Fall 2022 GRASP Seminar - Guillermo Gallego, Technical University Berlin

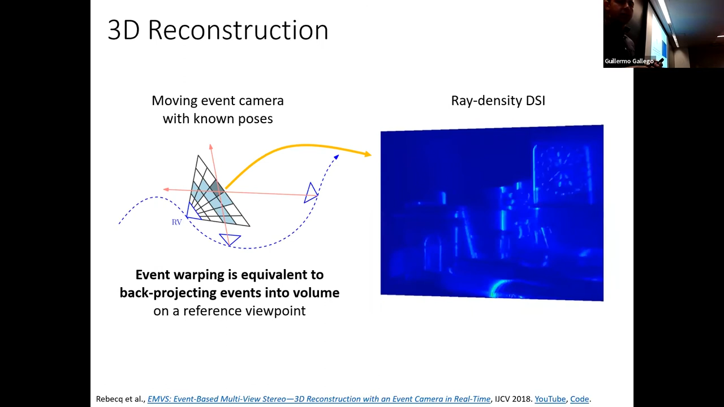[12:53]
And we see that the regions of that are light blue, they correspond to the regions of many events were back projected to those places. And they look like the regions where there is 3D structure. You know, the darts are in the back, and the arc of triumph is here in the front. And the relationship with the contrast maximization or focus maximization or event alignment can be seen here on the left. As we sweep through these planes from the front to the back, we see that some points come into focus and then some, so they come out of focus, in focus, and out of focus again.
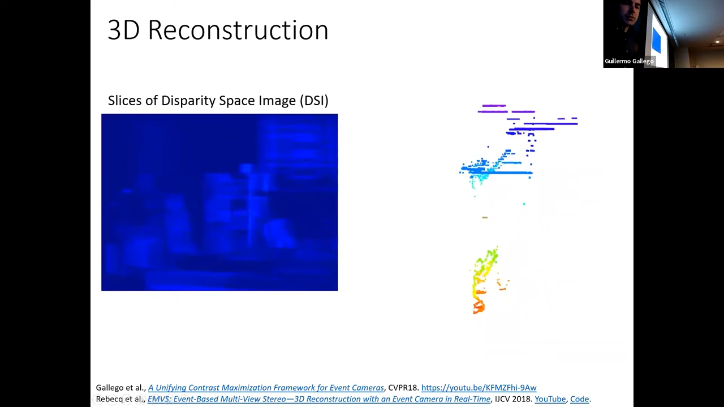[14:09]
and you get the depth map on the right that you can back project into a point cloud. Okay, so that's the monocular case. And we use it in this system called EBO, where we show how we build
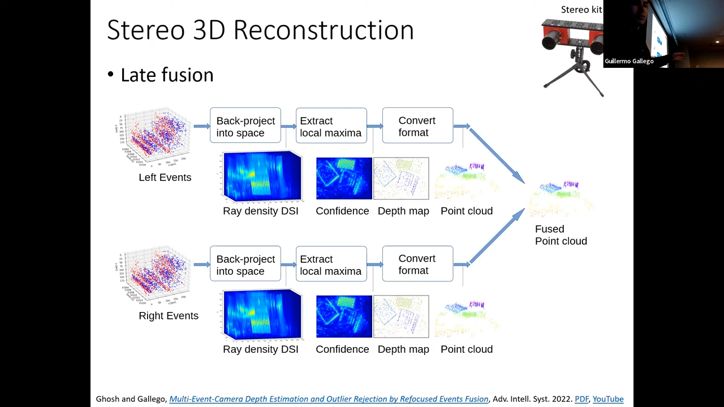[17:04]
The problem with this is that it generates duplicates points, and you have to cross-process the point cloud to try to remove noise, and so on. There is this thresholding operation when you are converting the DSI into the depth map, and it's not so nice.
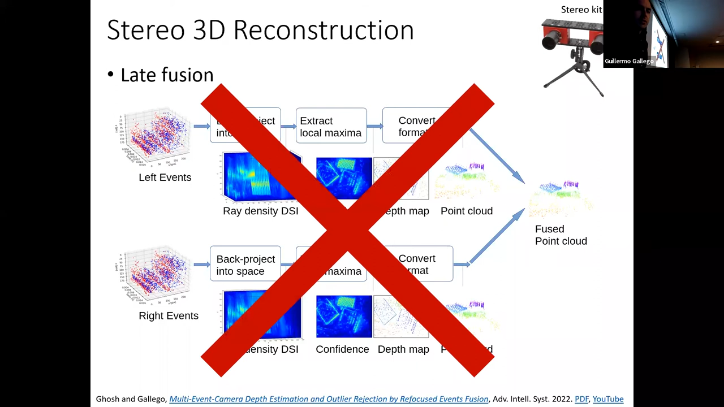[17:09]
Instead, what we propose is to do an early fusion and back project the events from both cameras to a common region in space.
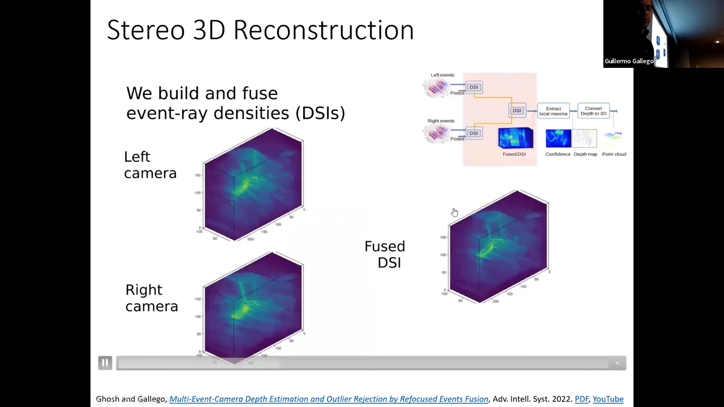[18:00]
Here is with something called the harmonic mean, like a per voxel harmonic mean. And you can see that if we sweep along depth or around the side or the top view,
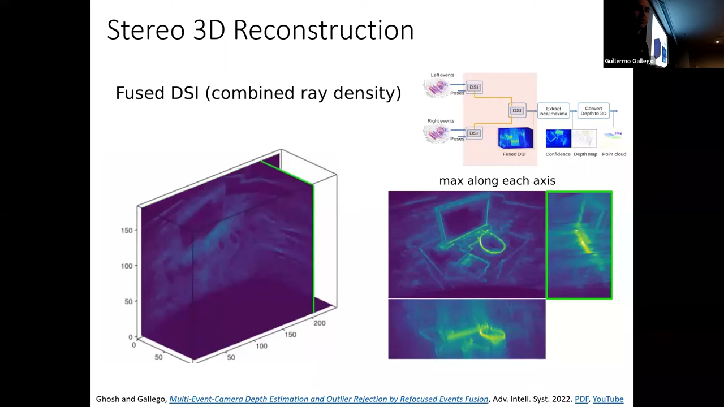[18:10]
this ray density comes into focus really at the correct locations. And we can extract the depth map and the confidence map, which is just the number of events.
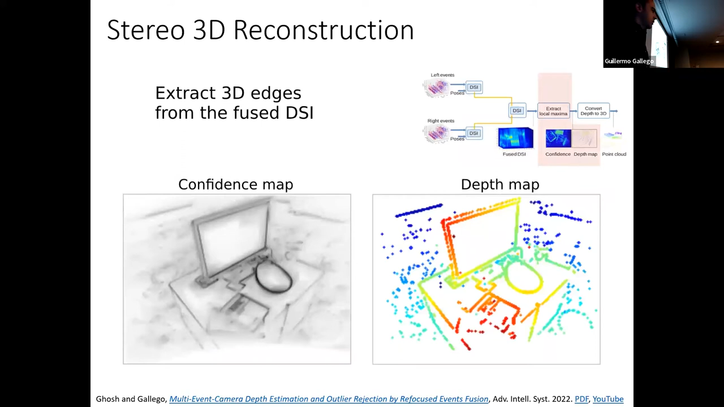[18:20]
For a one-dimensional example, this maybe becomes a bit more clear. The camera is moving sideways, looking at the scene that is front to parallel.
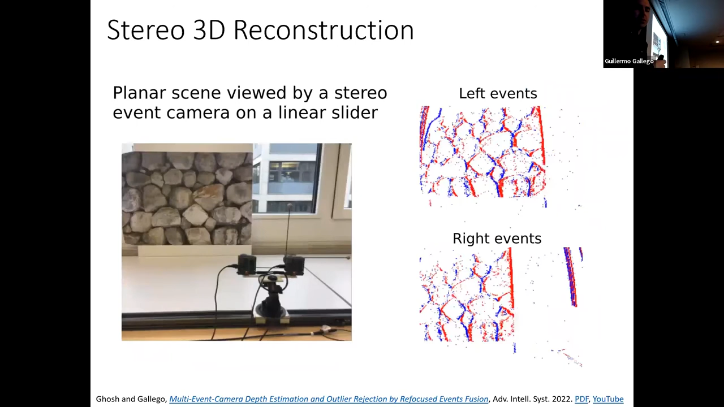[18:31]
And if we sweep the planes from back to front,
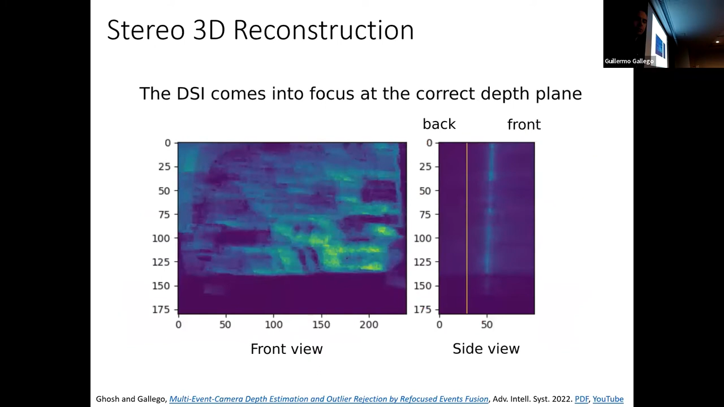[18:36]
or front to back, sorry, then we see that the events come into focus at the correct depth.
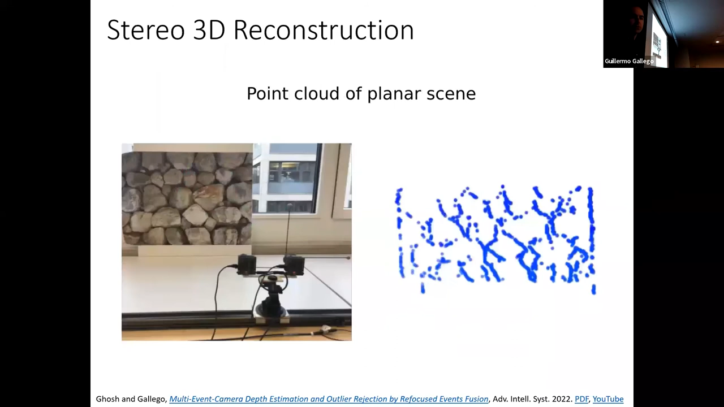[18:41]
And the scene is, the point cloud recovered is also quite flat, quite planar.
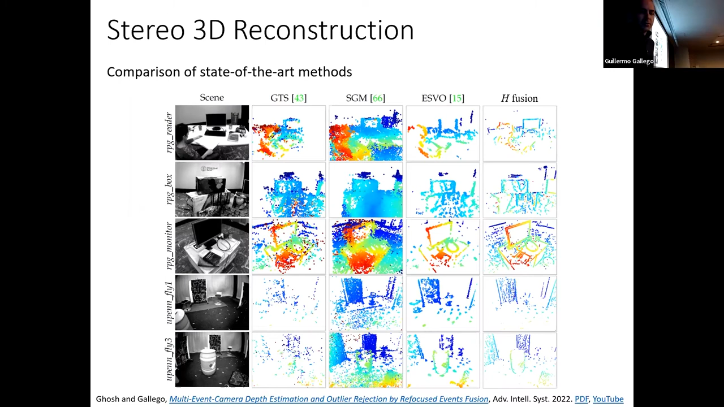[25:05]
I thought I would show results on MVSEC, so the data set from here, from the GRASS platform, Costas Group. Top left are the events, ground truths on the top. We are comparing against the monocular one on the bottom left, ESBO, transactions and robotics here, and the last column is our method. You see we provide more semi-dense depth maps than ESBO.
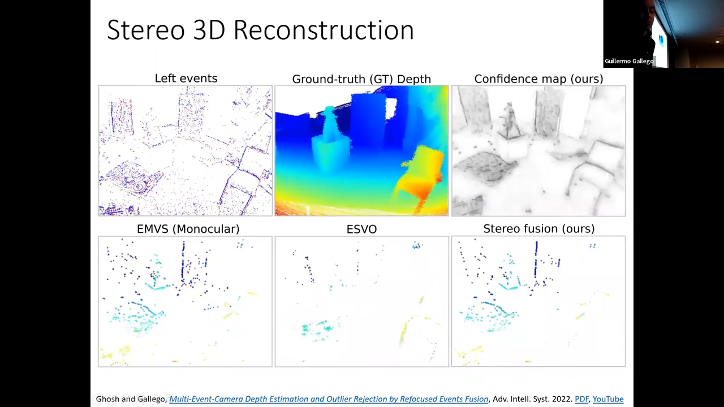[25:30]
We are also able to reconstruct even in regions where there is no ground truth, like the LiDAR, because it's kind of like a model-based method. It's not supervised or semi-supervised by another signal. This is kind of like this motion forward and backward.
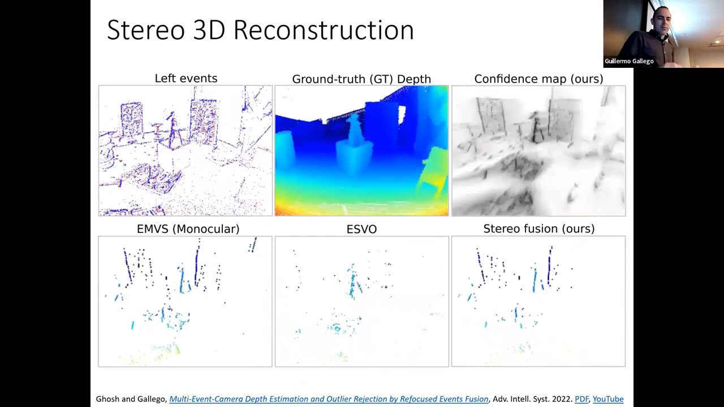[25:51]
They are not specifically good for 3D reconstruction. It's better to do a sideways motion. Still, we're able to get
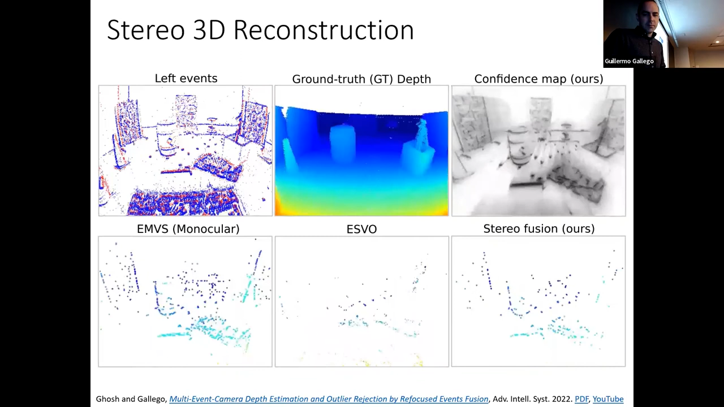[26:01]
dense reconstruction, and compared to the monocular one, we get more rid of the outliers. What's the range of the LiDAR and the camera motion?
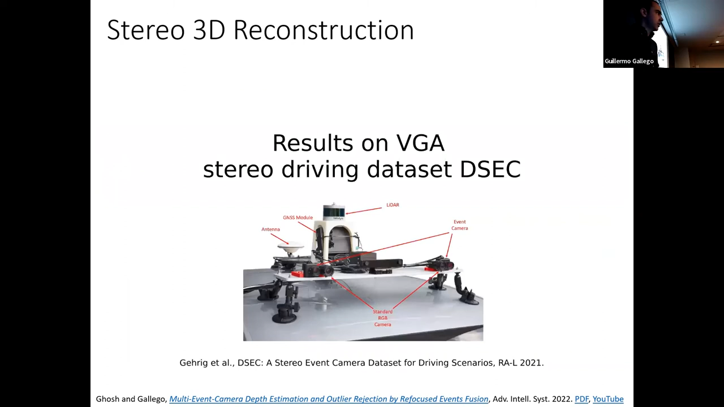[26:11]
Yes. Here, this is the results on the VGA resolution dataset DSEC from the University of Zurich. DSEC. Ground truth comes from the LiDAR. So well, we are able to reconstruct even when the LiDAR doesn't provide the ground truth.
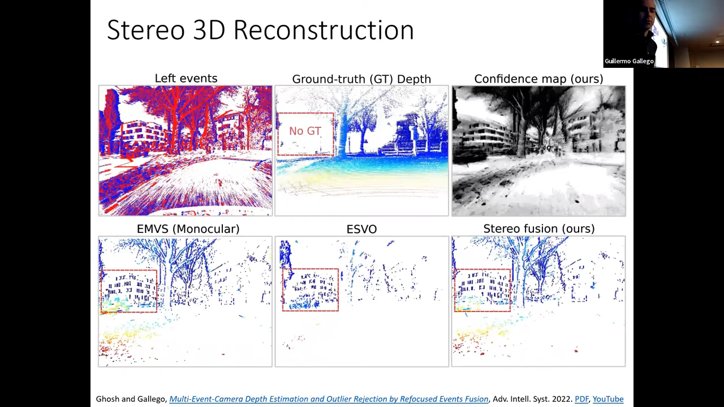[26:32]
More coverage than, more completion than ESBO. Here we are more accurate than the monocular one, and we are also able to remove outliers from that are present in the monocular one. So the main advantages of the stereo are trying to get rid of outliers because of the consistency between left and right rays,
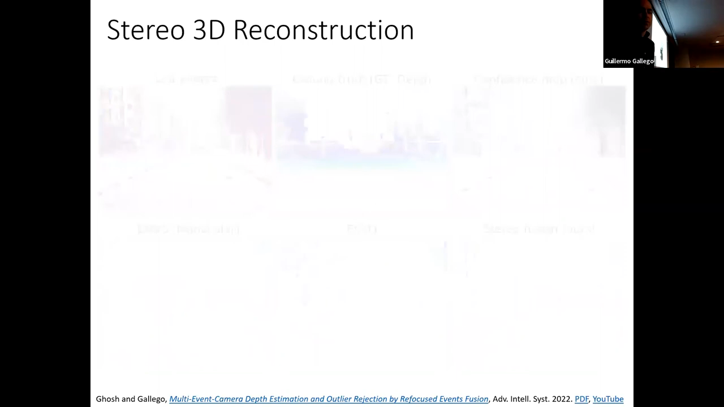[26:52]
and faster speed of convergence and accuracy. This is I have a comment there.
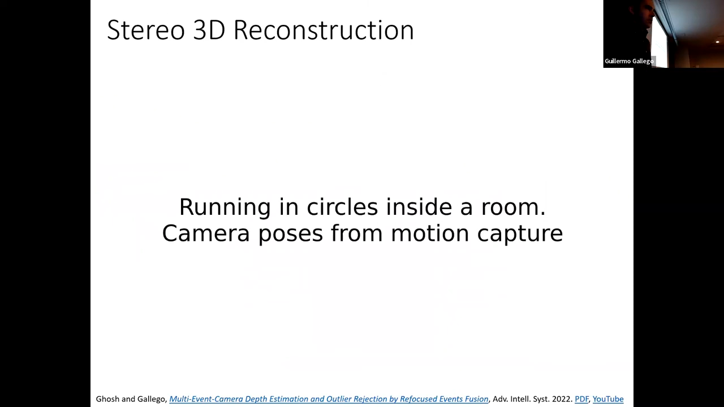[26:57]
Yes. The previous one. I mean, we talked indeed also ourselves about outliers in stereo,
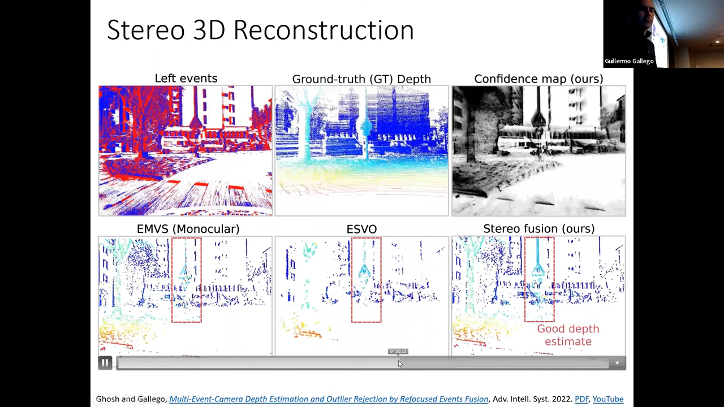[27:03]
but in situations like this, like of driving, actually precision is more important than recall. So, which means that you might have missed a lot of stuff in the white areas, maybe, which are close. So it's not that they are more important than the outliers. Okay. I mean, outliers, like the false alarm, I mean, okay, it's dysfunctional, but if you miss a pedestrian.